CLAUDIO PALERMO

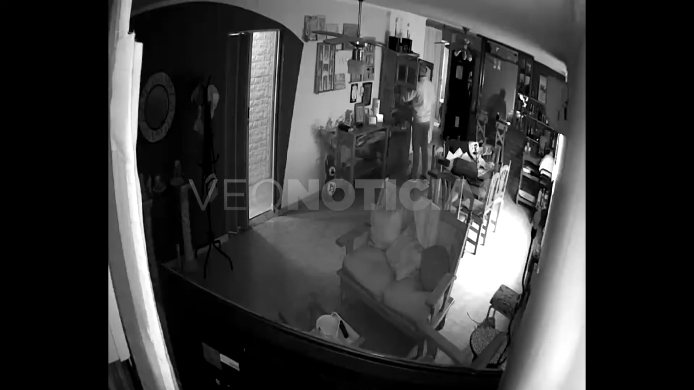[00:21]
Ahora, rompen la reja a masazos, rompen la puerta también de entrada a masazos, y en cuestión de dos minutos estaban adentro de la casa, menos de dos minutos estaban adentro de la casa. Entraron con barbijos, con gorritas, y fueron directamente a un vestidor, se ve que han ido a buscar plata, un vestidor que tenemos, se ve que han ido a buscar plata,